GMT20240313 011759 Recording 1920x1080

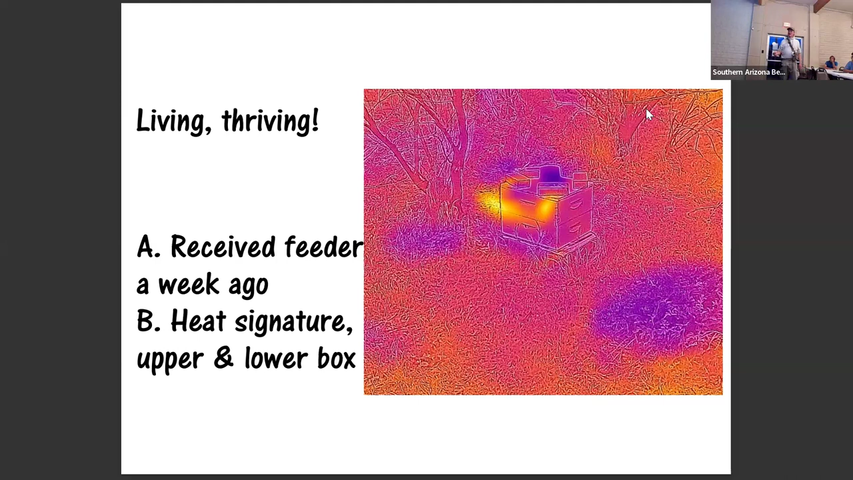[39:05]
I don't know what the deal is there. But so, yeah, my first clue is, well, they have a feeder bucket there, and it's empty after less than a week. And the second one is that they've got, that's a rip-roaring hive. It's just too early in the day for the bees coming out. And so here's another hive. And by the way, this back here, the reason this is hive is because that's the wall of a building, an occupied building. So it kind of throws everything off. But you've got, obviously, the upper box, the lower box, and that's a brick down there, a concrete block. So it's retained a lot of heat. Somehow, concrete blocks underneath rip-roaring hive always seem to show up extra hot. I don't see how heat goes down, but it does. Okay, so this here, this feeder bucket is half empty.
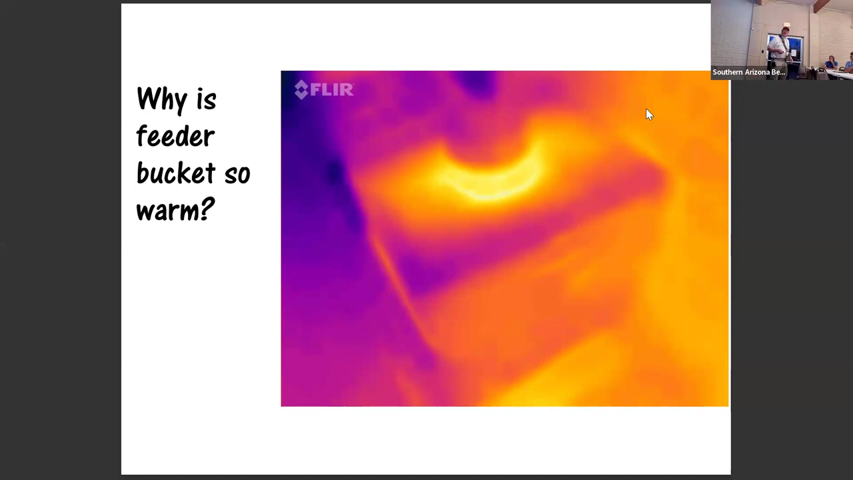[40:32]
It's the brood that's giving off the heat and humidity, and because, you know, bees will warm that, the biggest organ in the body, they shrug their shoulders, warm it up, and you can actually take a cluster of bees and pick out the heater bees that are injecting a lot of honey, giving off a lot of heat, warming everybody up, and that's kind of normal what bees do.
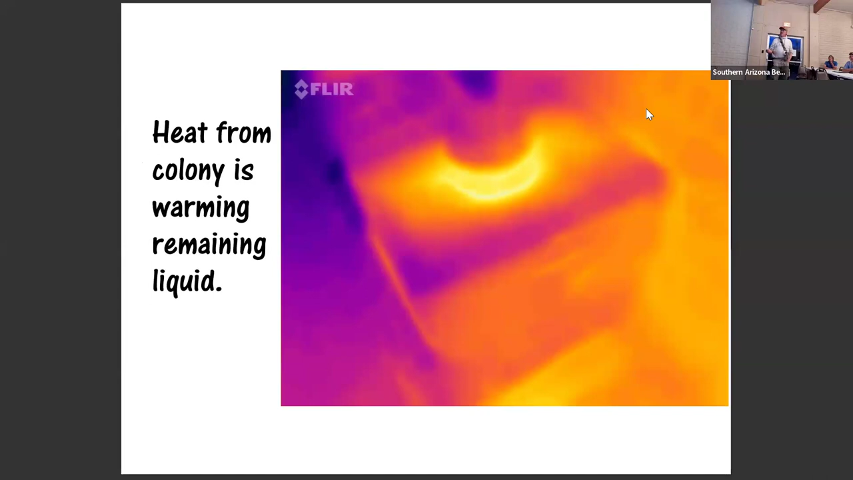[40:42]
So we have to talk about varroa. You know, beekeeper's worst problem, varroa on a threaded bee, on a fruit-fly drone, and other drone larvae here.